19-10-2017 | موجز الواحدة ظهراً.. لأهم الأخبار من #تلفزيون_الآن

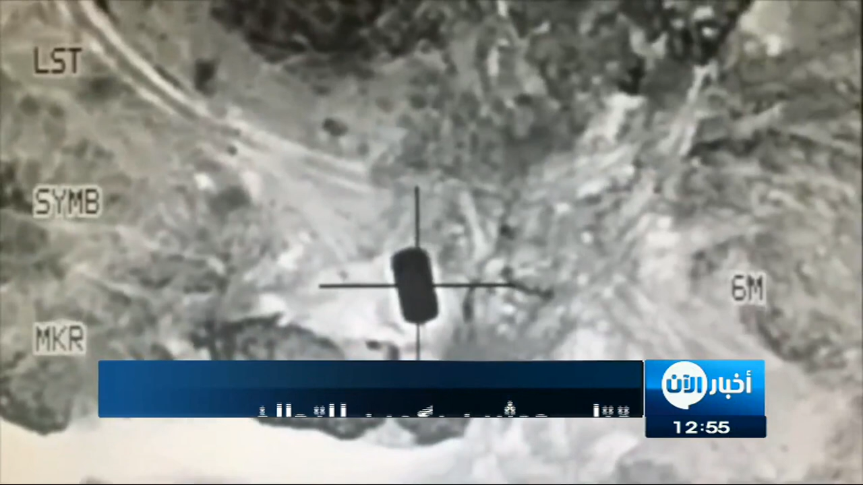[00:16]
الجيش سبتمبر نت عن مصادر ميدانية قولها إن قوات التحالف العربي
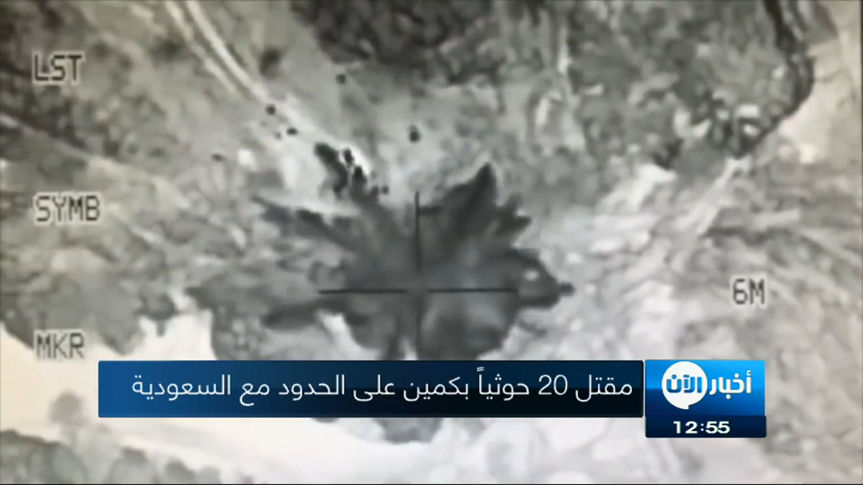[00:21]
استهدفت مجاميع ميليشيات الحوثي بعد أن رصدت تحركاتهم على الشريط
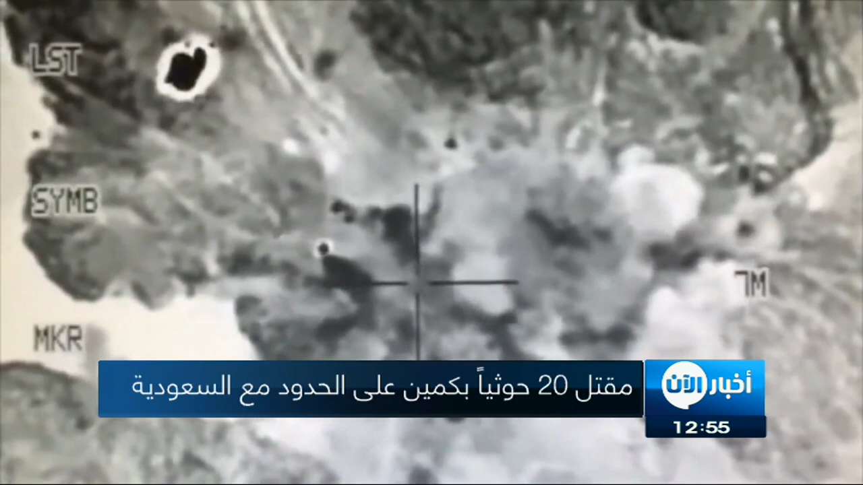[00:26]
الحدودي عبر عمل كمين مكون من فرق راجلة وبمساندة من مروحيات الأباتي السعودية